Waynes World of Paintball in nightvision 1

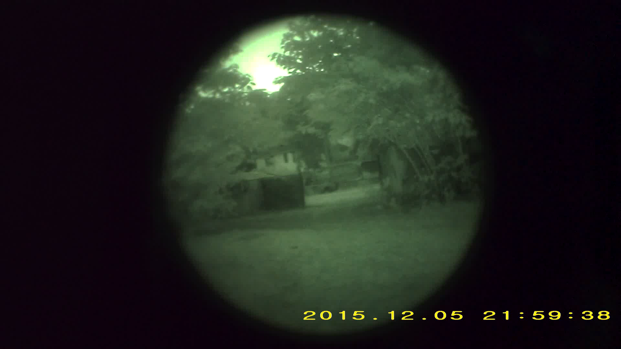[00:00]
Hold on. Okay, I'm not seeing nothing.
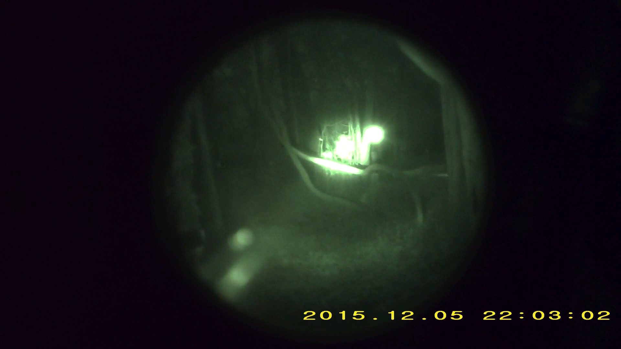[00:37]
Your guys, they're both down. How about the guy behind you?
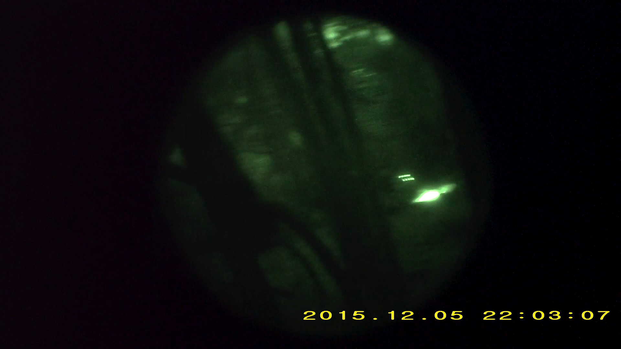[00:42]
Okay.
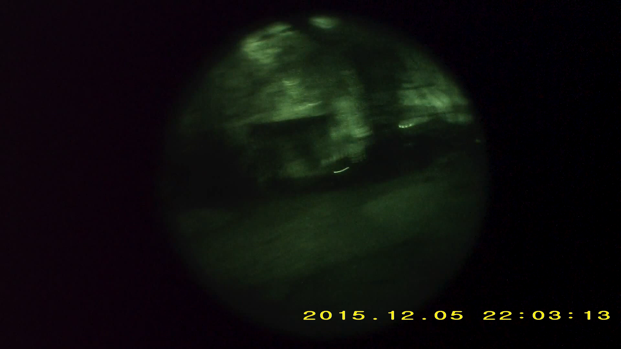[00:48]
Don't you walk right in front of me, buddy. I'm not seeing nothing.
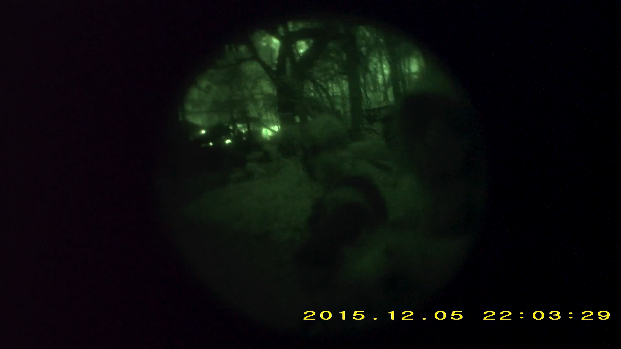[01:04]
Yo, you want to do dog trail?
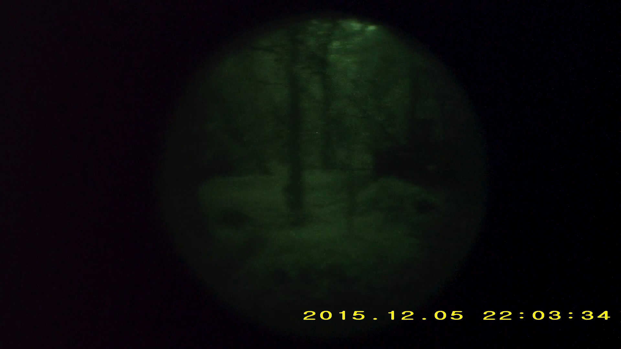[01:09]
Yep, right there. I'm not seeing nothing. Who else has got thermal? To the right. Yep, let me enter.
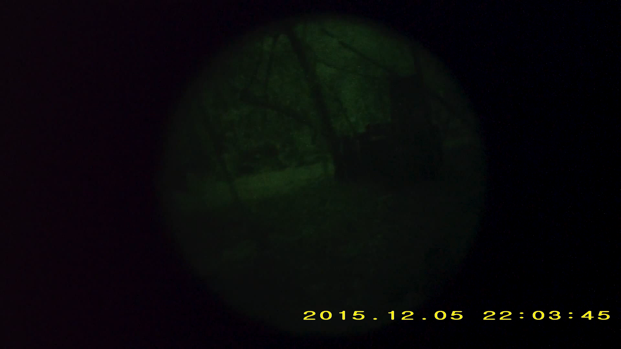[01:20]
Hold on, let me check.
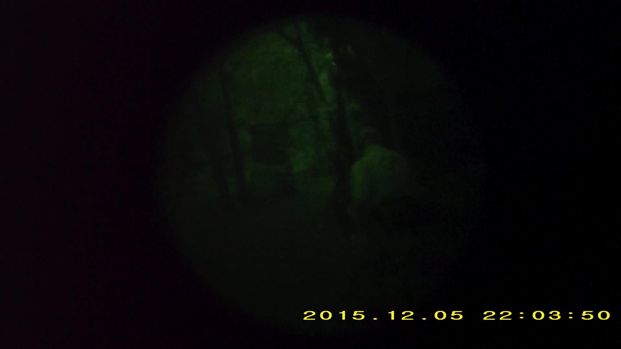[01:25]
Stop. You stop.
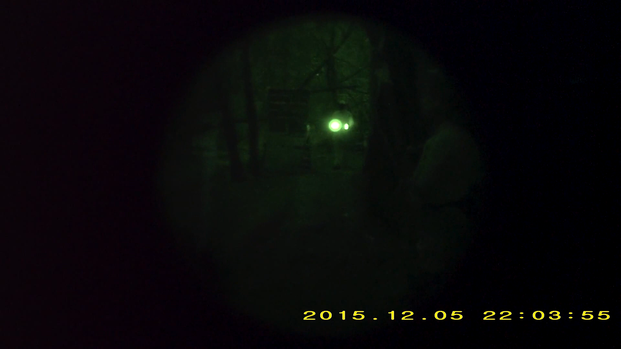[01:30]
Just chill. That's a ref. I know. I'm looking past him right now. There's right. Nothing behind him. Hey, okay. I'm not seeing nothing either. No, we got a thermal. Put the thermal on this corner first. I'm looking through the thermal right now.
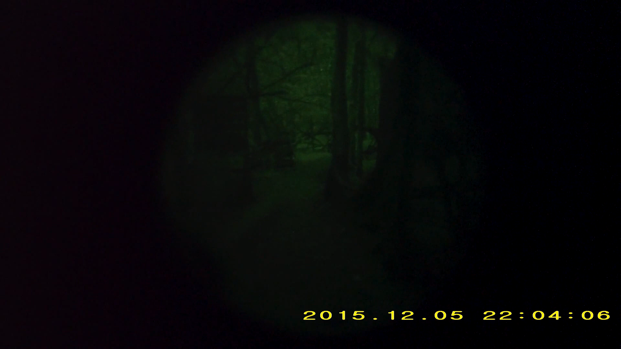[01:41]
Yeah, we've got three thermals right here. And night vision. Keep walking up, dude. Is there anyone behind that bunker right there? No, 600 feet. There's nobody there. Okay.
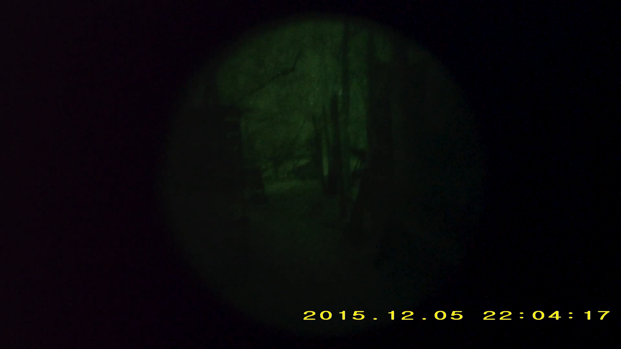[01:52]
What are you using? Flare, nice. A flare E4 and a poop.
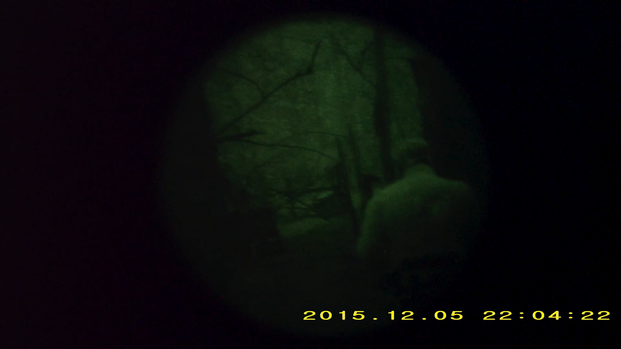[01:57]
How's that E4 work? I never thought they'd be good for tactical. For work, but...
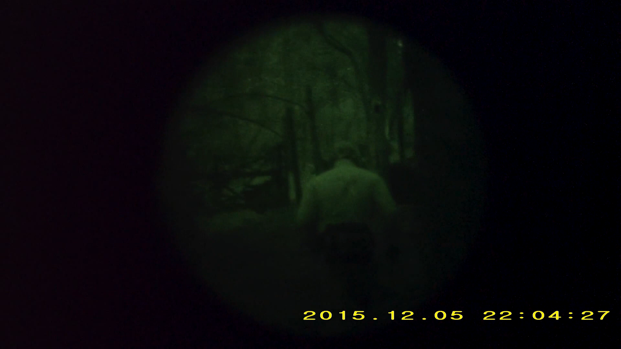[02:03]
Alright, nobody talking too much. Alright. Contact up front. You got two guys on the left-hand side up top.
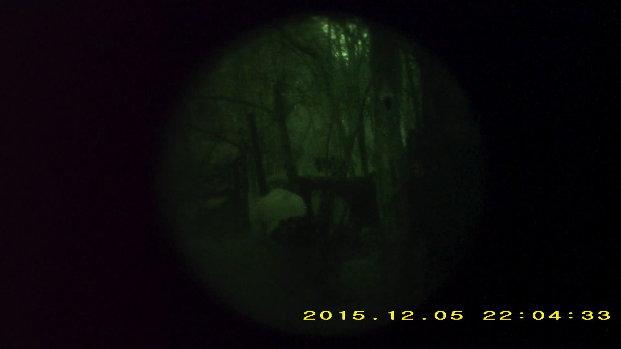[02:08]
Yep. I think they're ours. They're moving away from us, I think.
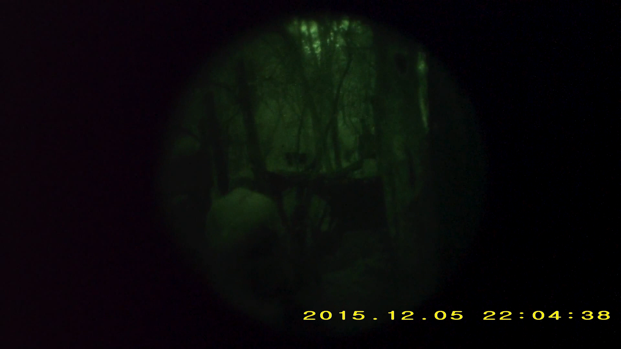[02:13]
John, call out a six. I got one guy. And he's looking... Two guys. One, two.
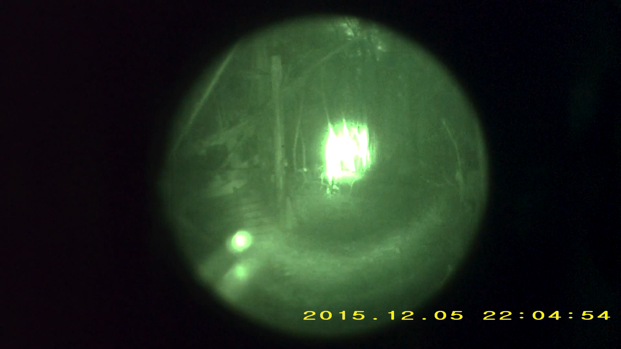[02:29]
They're facing the other direction. They're not looking at us. All right.
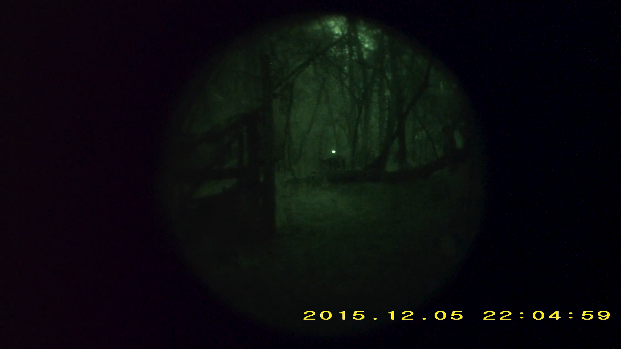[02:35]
It looks like he's looking through something. Five.
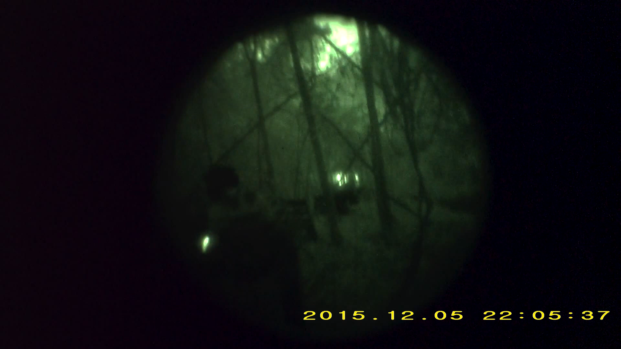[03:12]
Three of our tangos in the front. Three tangos up front? Straight out of the front. Okay, you know what? I'm going to try to go hit one of them. I'm taking cover on the big tree. Don't shoot me.
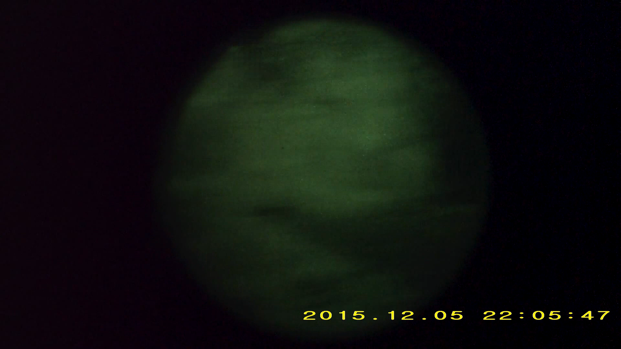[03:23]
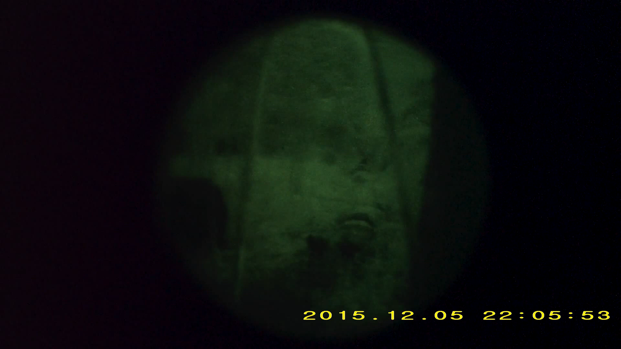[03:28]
Listen, we got a friendly... Friendly, two friendlies up front laying down.
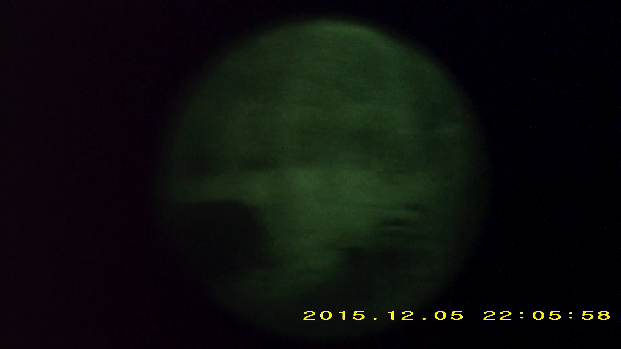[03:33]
Don't walk on them. That's our friendly. I know. That's what I'm saying. Two friendlies up front. Don't walk on them.
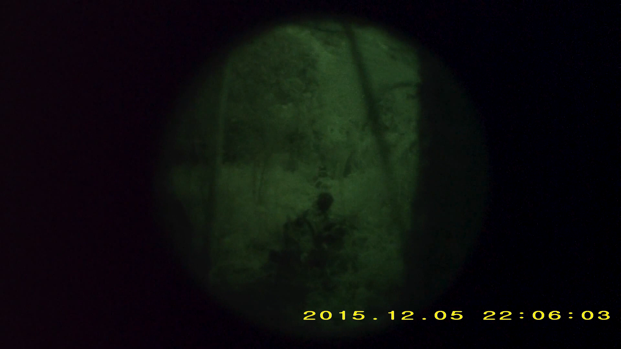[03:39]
Alright. John, where you at? We need to lay down some light up there.